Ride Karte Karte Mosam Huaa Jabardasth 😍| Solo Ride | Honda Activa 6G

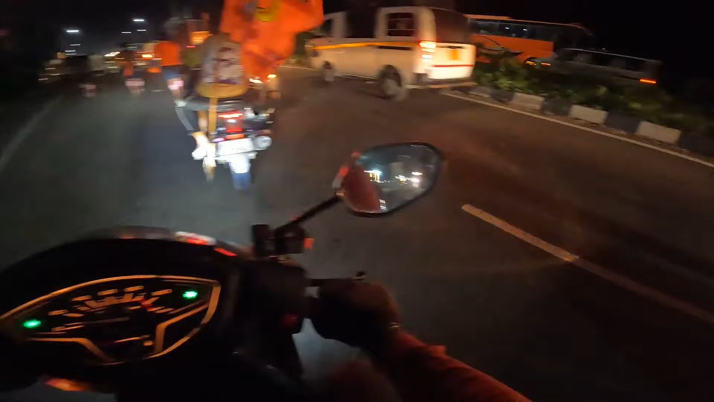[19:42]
यहाँ ना बड़ा दिक्कत है भाई, अगर ऐसे रहा ना तो मैं रात के 2-3 बजे तक दिल्ली पहुंचूंगा। तो रॉन्ग रूट लेता हूँ मैं, गाड़ी खींचता हूँ भाई, ऐसे हालत रहा तब तो मुश्किल है दिल्ली जा पाना।
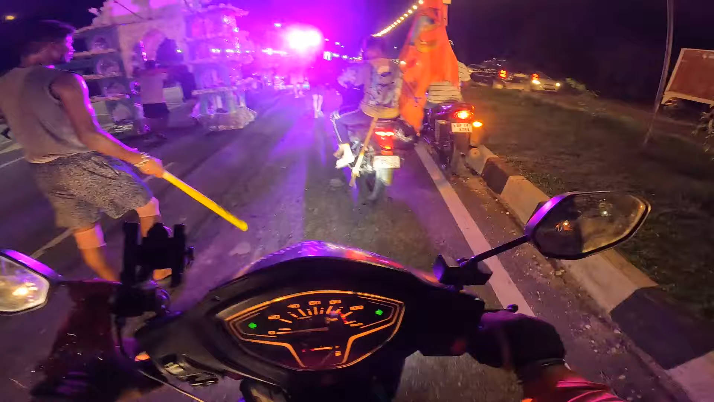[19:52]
बस यहीं से मैं डाल रहा हूँ उल्टा रूट पे। लाइटिंग देखो, यूपी में भी हम एंट्री करे, उत्तराखंड पीछे रह गया, जस्ट अभी एंट्री मारा यूपी में।
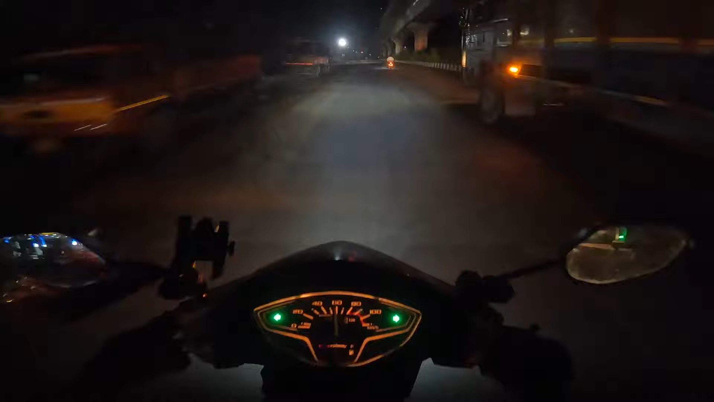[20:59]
अरे ना कहीं कहीं पे है, अरे भाई अभी फंस गया कल है, आप तो एलिवेटेड पे लाइट ही नहीं जल रही है,
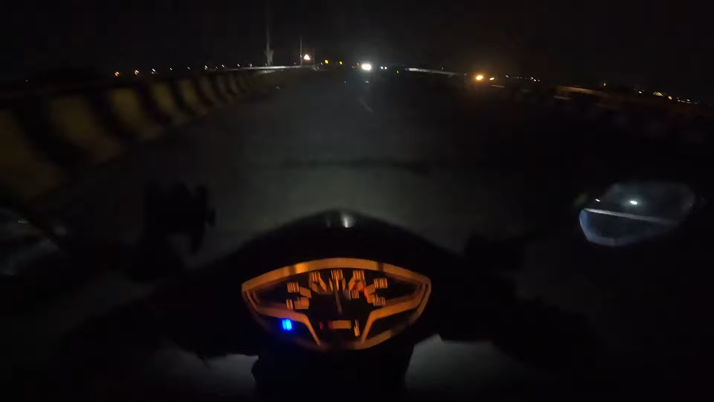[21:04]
तो यहाँ पे जल रही है पीछे नहीं जल रही है। तो भैया फाइनली आ गए अपने घर, लगता बारिश हुई है क्या यहाँ पे भी।